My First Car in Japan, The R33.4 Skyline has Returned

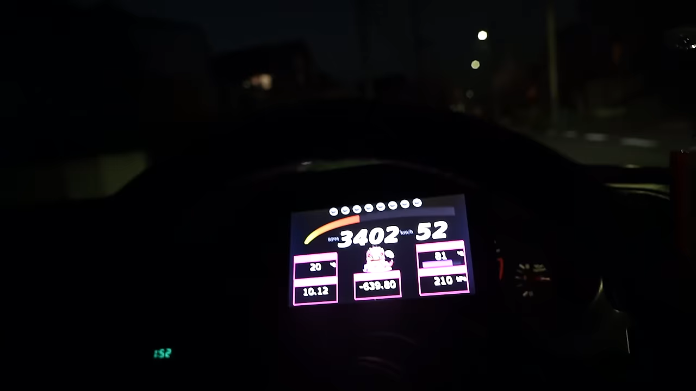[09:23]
Also, I'm sorry if you can't see much right now. Look at the Sakura.
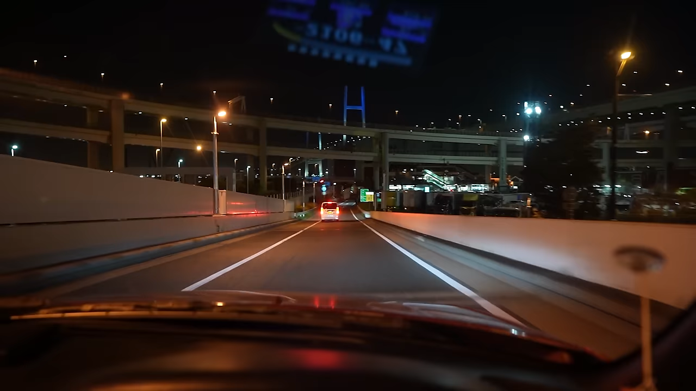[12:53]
It feels so good to be rolling into Daikoku with this car again. I'm so stoked. Looks like a good turnout too, just like every usual Friday night.